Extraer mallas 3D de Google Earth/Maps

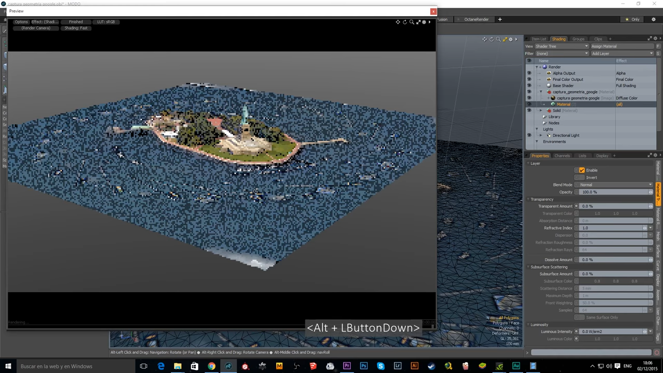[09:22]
Ahí tenemos nuestra escena. Vamos a ver qué tenemos.
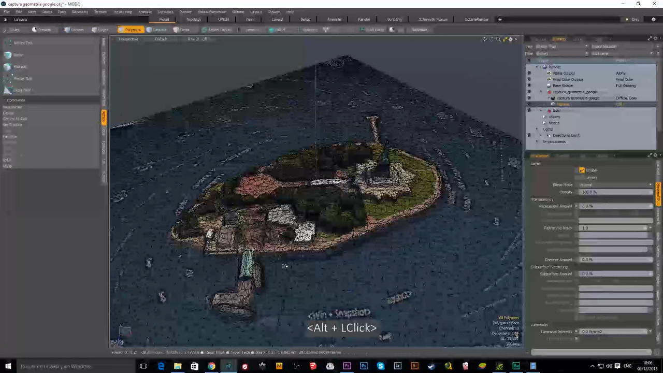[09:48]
Tenemos que eliminar todo este mar para ponerle un plano con el material del agua.
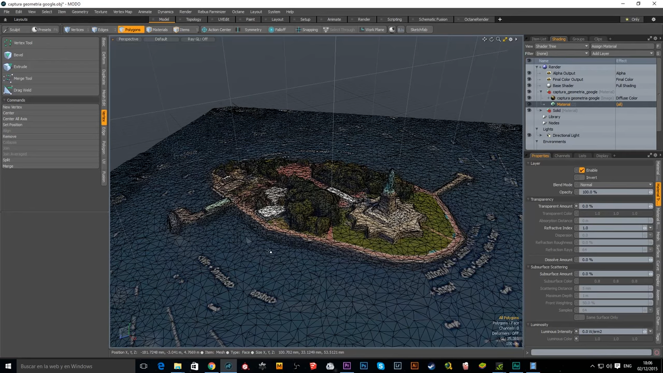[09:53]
Tendríamos que, seguramente, hacernos con algún modelo de la estatua de la libertad para colocarlo aquí.
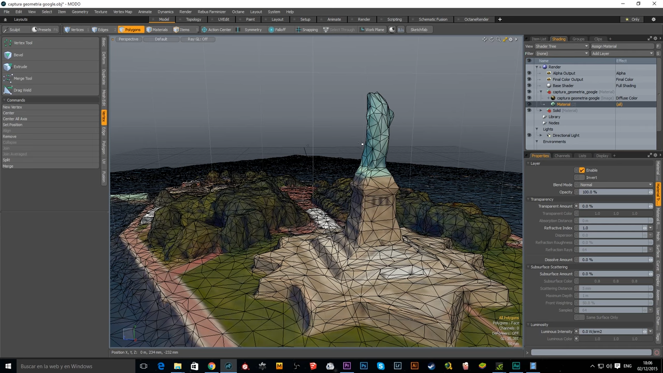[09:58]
Quizá hacer algo de retopología.
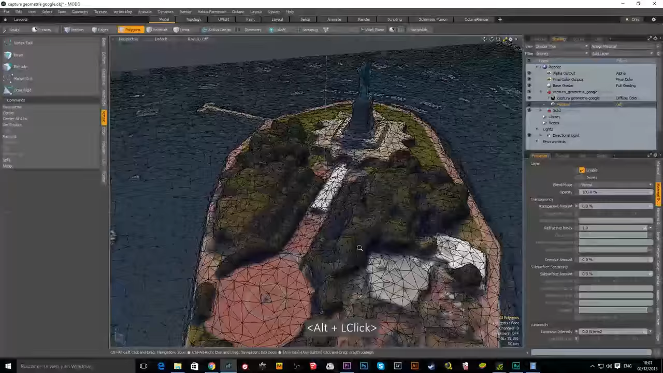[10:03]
Pero, en fin, lo que importa, y a ciertos niveles de detalle,
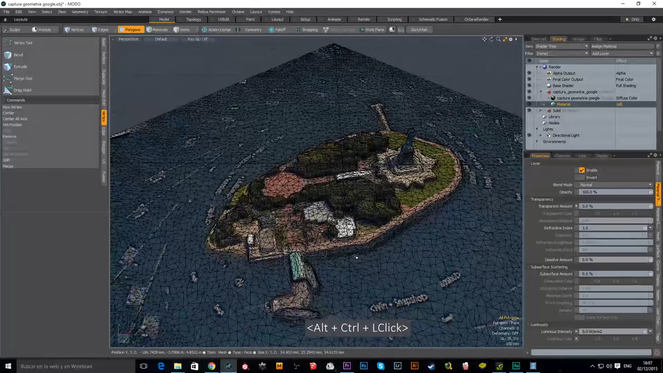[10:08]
lo que importa es que tenemos importada toda esta geometría que nos sirve muy bien.